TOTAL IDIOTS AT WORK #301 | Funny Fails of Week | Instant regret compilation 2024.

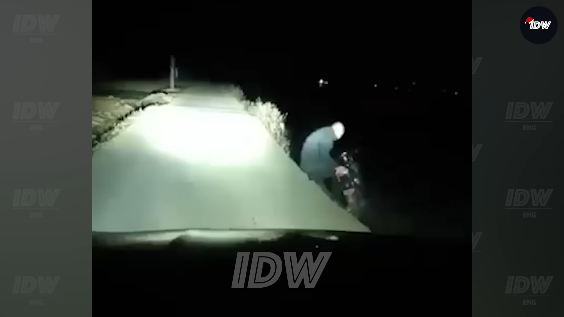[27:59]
This guy just got a lesson he won't forget anytime soon.